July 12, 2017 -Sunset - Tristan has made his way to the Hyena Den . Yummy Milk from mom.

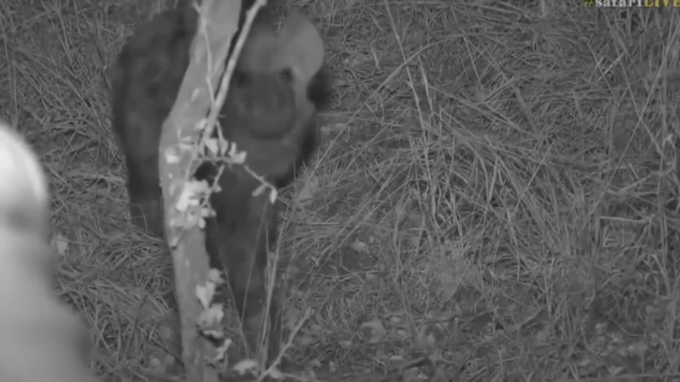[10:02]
so little one is going to come just to our side here sorry let me get out the way hello what you doing isn't this cool it's no more than i would say i have not even a meter from where i'm sitting there you can see my back and a little cub right here sorry craig i'm going to try and move out the way but i've only got so much space that i can go no leave my tires alone no hey don't be like that no don't do that so i'm going to try and keep ribbons cub from eating my tires and while i do that let's go back to taylor with tinio and hopefully he's behaving a lot better than little intima